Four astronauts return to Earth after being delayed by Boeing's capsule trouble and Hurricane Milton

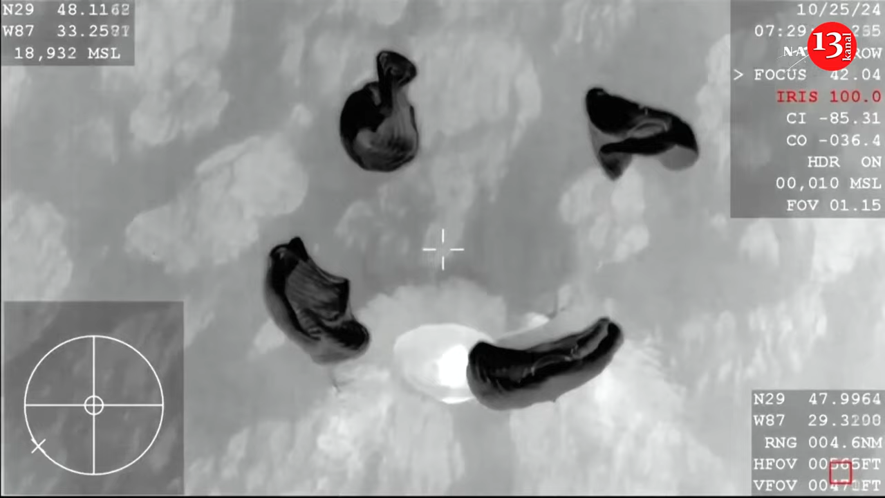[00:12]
milton a spacex capsule carrying the crew parachuted before dawn into the gulf of